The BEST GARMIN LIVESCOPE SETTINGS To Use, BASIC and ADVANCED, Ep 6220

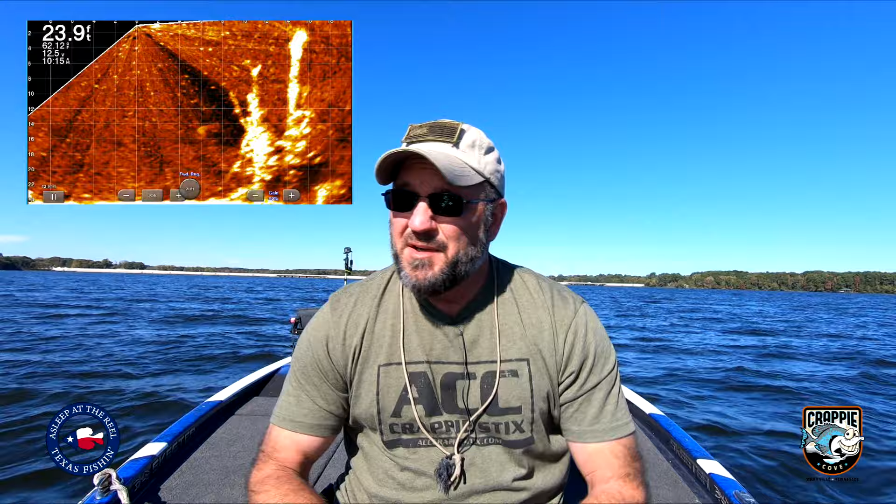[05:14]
especially when you first get this out of the box. It's exciting. You think I'm gonna be able to just get out there, jump in and start fishing, and to an extent you can, but there are gonna be some issues that you probably need to take care of to make sure you get the best quality picture. So what I'm gonna do is, you know, unfortunately you can't see what I'm doing here on the screen, I apologize, I mean on the my buttons, but I'll try to walk you through them as we go in here. You can watch on the screen, okay? So I'm gonna hit my menu button here, and first thing I'm gonna do is go to sonar setup.
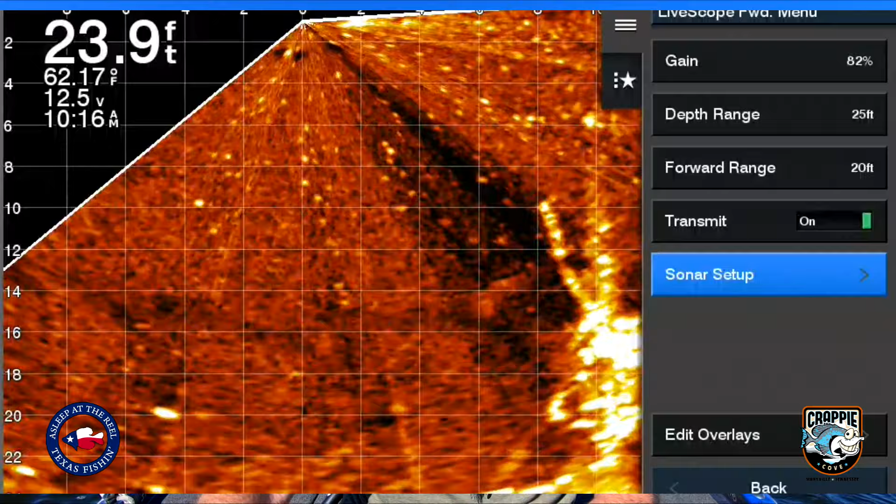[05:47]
On screen: depth 23.9 ft, water 62.17°F
So once I get in here, I've got several different options.
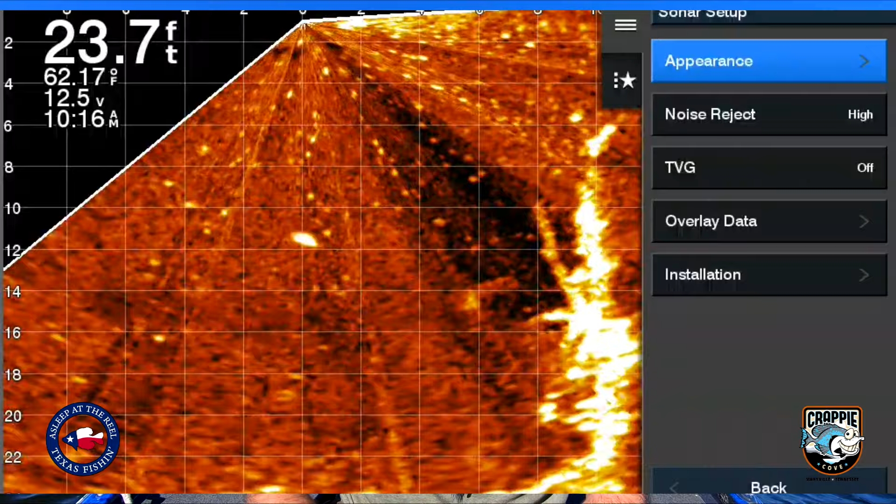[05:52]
On screen: depth 23.7 ft, water 62.17°F
Appearance is the first one. You look at your color schemes. So I've got it on amber, which is the very first one, but let's scroll through some of these. Copper shows you a little different view.
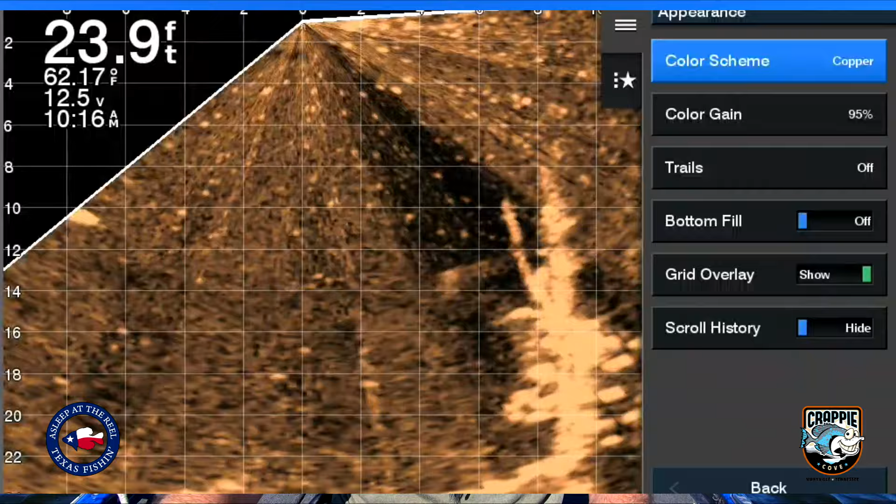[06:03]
On screen: depth 23.9 ft, water 62.17°F
Black emerald. Some people love that.
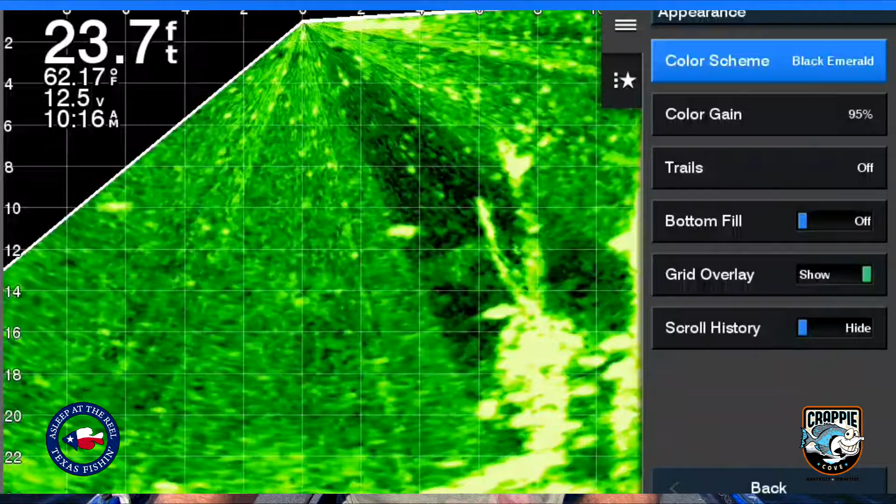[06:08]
On screen: depth 23.7 ft, water 62.17°F
I don't. I don't know if it's because of my eyes, but whatever.
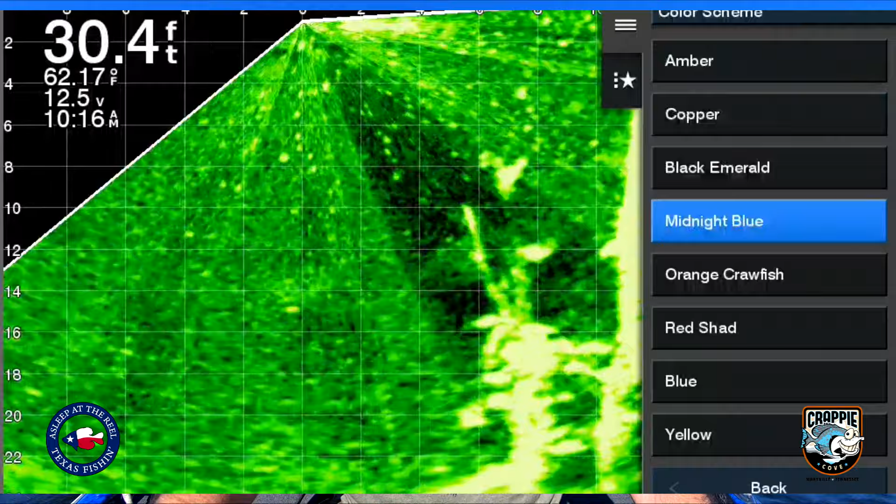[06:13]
On screen: depth 30.4 ft, water 62.17°F
Anyway, got a midnight blue. That's another one. Orange crawfish.
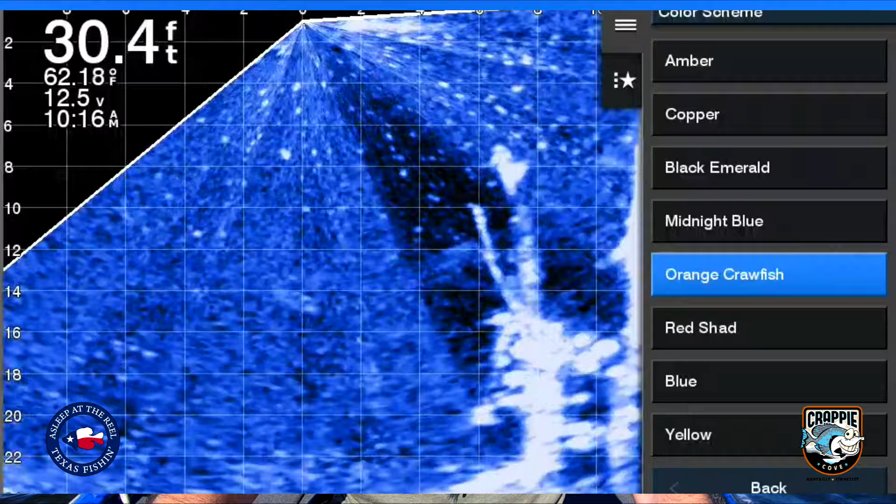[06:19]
On screen: depth 30.4 ft
It's not a bad one for me. Red shad.
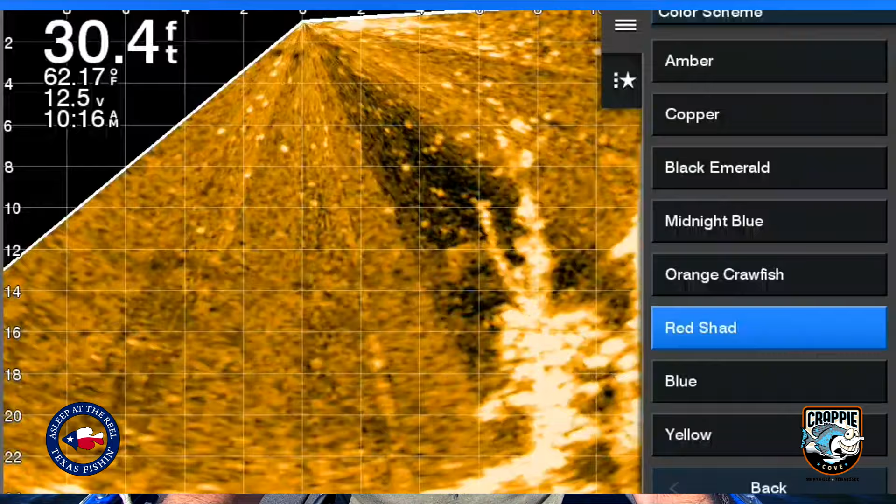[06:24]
On screen: depth 30.4 ft, water 62.17°F
And then you have blue, which to me that looks like the old 2D sonar.
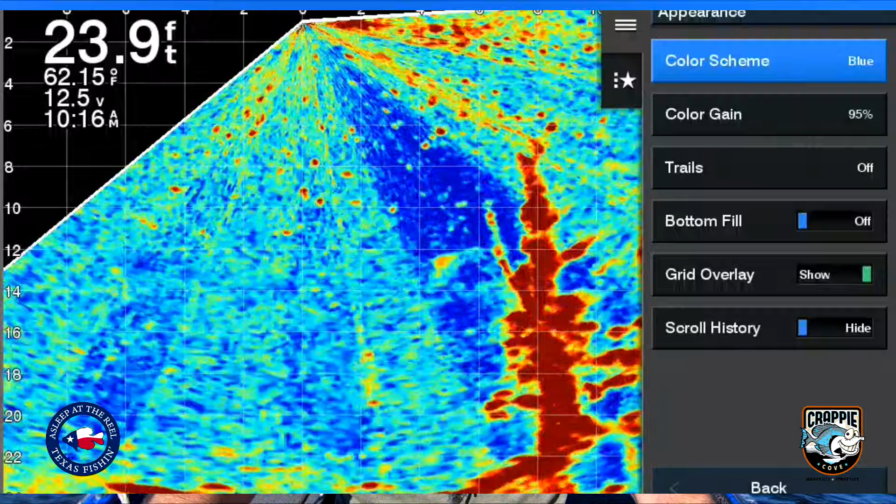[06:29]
On screen: depth 23.9 ft, water 62.15°F
I cannot stand that. I know what it's doing is showing you in red the hot spots, but I'd rather see that in a different color personally.
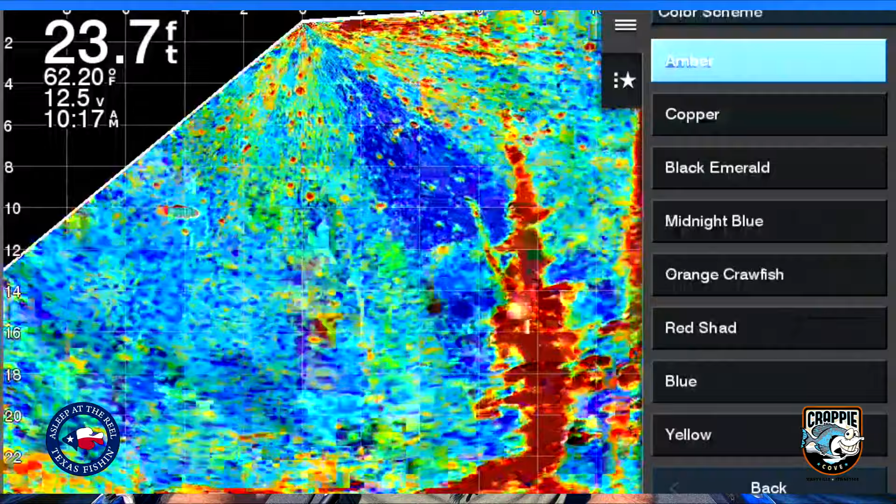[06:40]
On screen: depth 23.7 ft
Then we'll go down to the yellow, just to let you take a look at it.
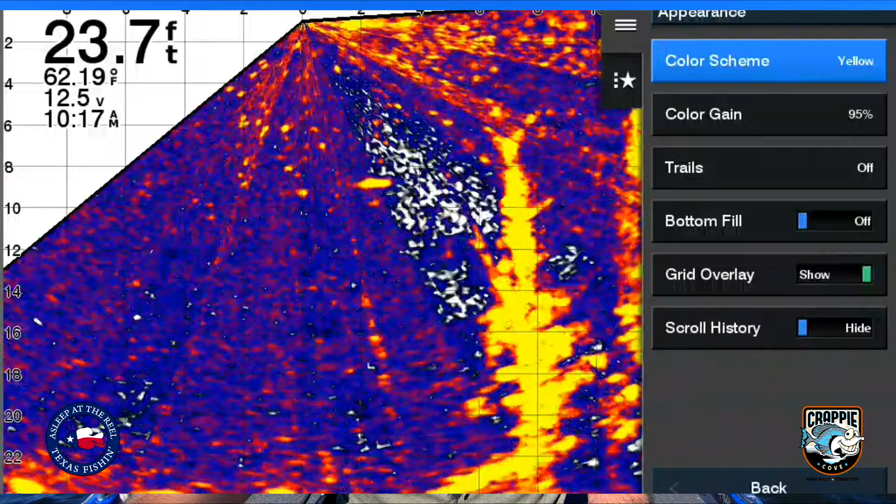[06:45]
On screen: depth 23.7 ft, water 62.19°F
Once again, that looks like the old sonar in my opinion. So I'm going back to amber. All right, color gain.
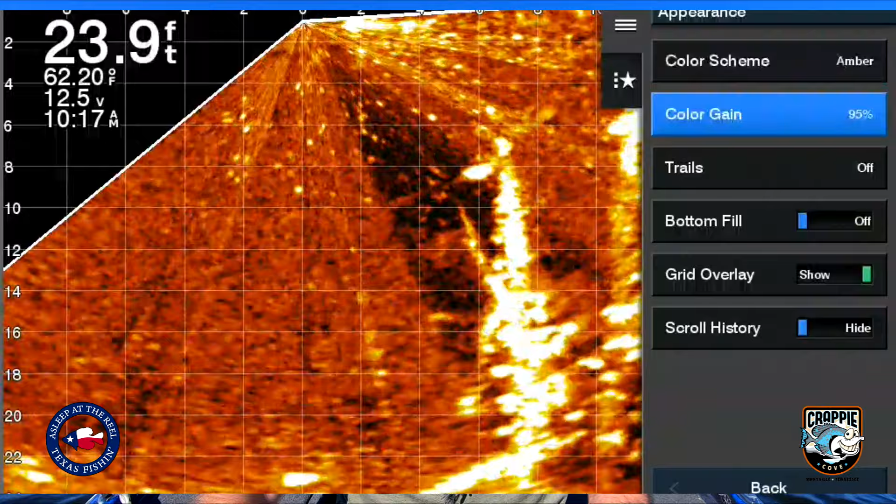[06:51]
On screen: depth 23.9 ft, water 62.20°F
This is one thing that a lot of people don't ever mess with. I believe default, it comes somewhere in the 40s. I pop mine up to 95. And I will come change this periodically, but this is gonna be pretty much what I set it on. So if you look at the screen, it's getting darker and darker. My hot spots are going away.
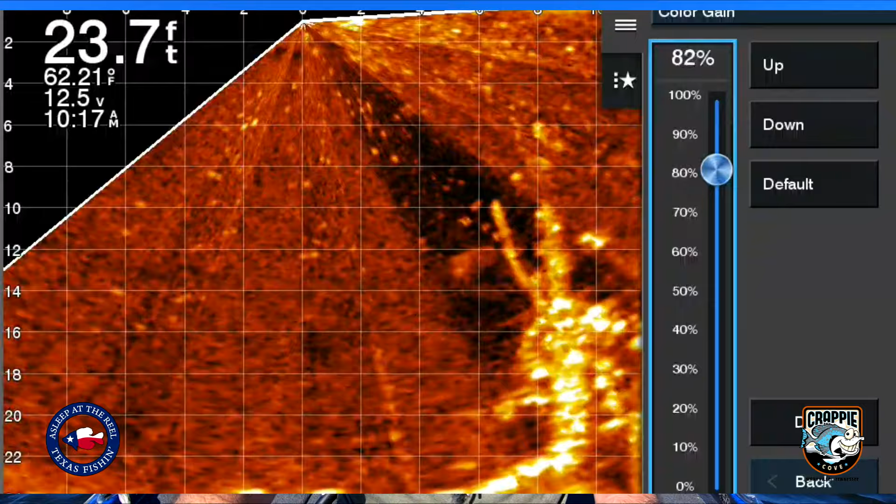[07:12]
On screen: depth 23.7 ft, water 62.21°F
I want to see those suckers. So I'm gonna pop that, in this case, I'm gonna go ahead and pop it right there about 86. And we'll do about, 88. All right, let me go back to my menu,
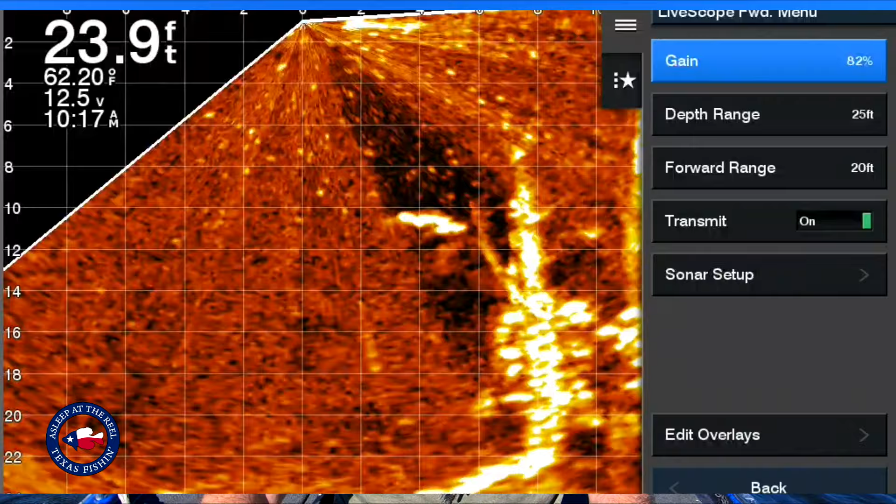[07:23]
On screen: depth 23.9 ft, water 62.20°F
hit the wrong button there, back to sonar setup. You got a noise, well, hold on.
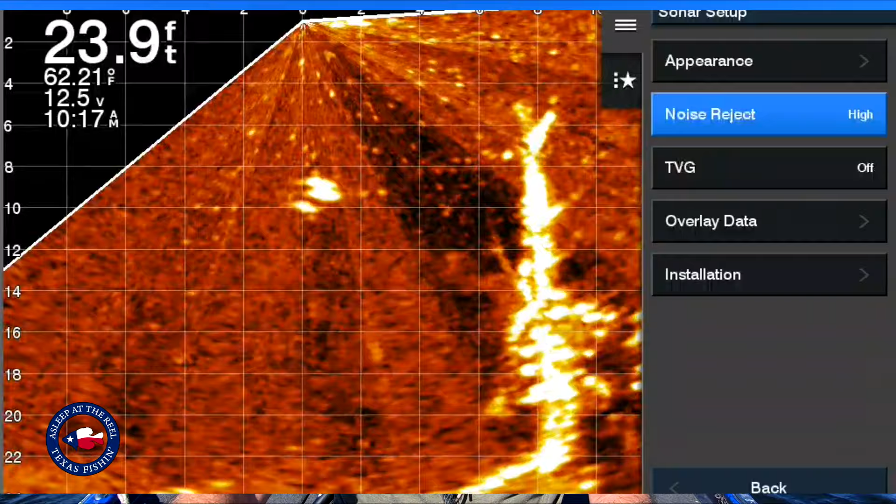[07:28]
On screen: depth 23.9 ft, water 62.21°F
Appearance, there we go.
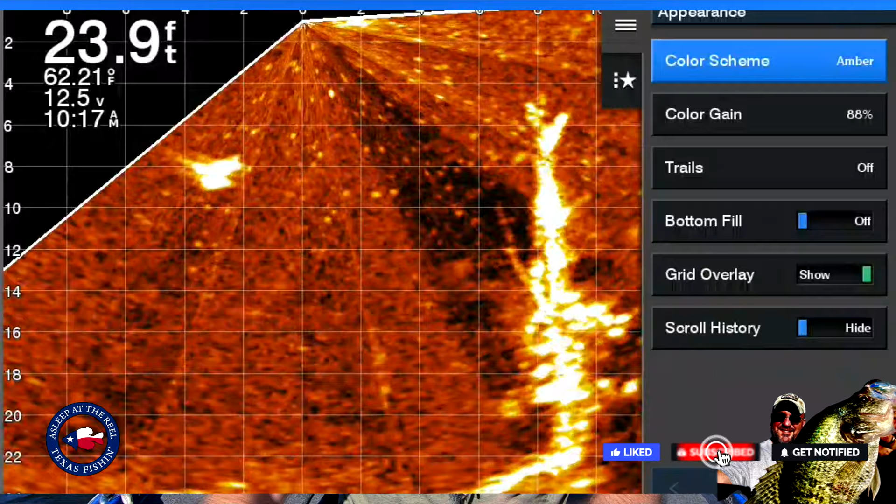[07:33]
On screen: depth 23.9 ft, water 62.21°F
You got trails, you can turn trails on or off. I'll leave mine off. Bottom fill, let's turn it on for the fun of it and see what, if you look at the very bottom, it's filled with a, kind of a different color.
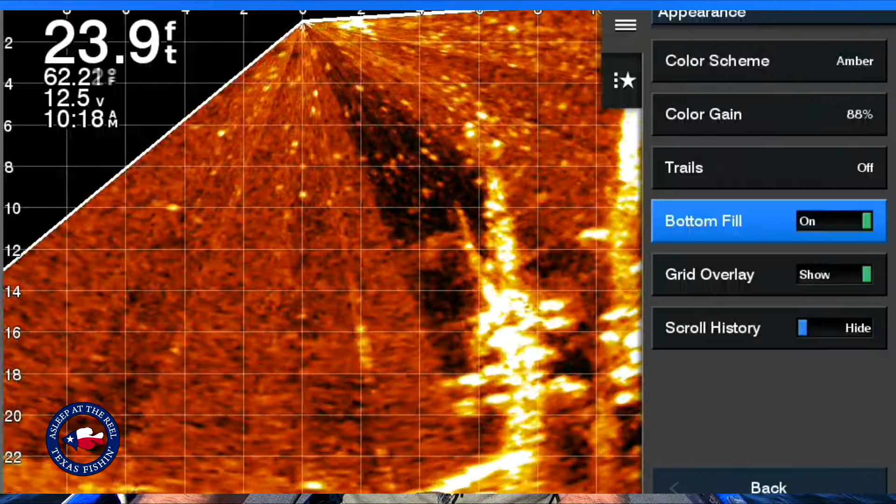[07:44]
On screen: depth 23.9 ft
I keep mine off personally, just something else to add in there.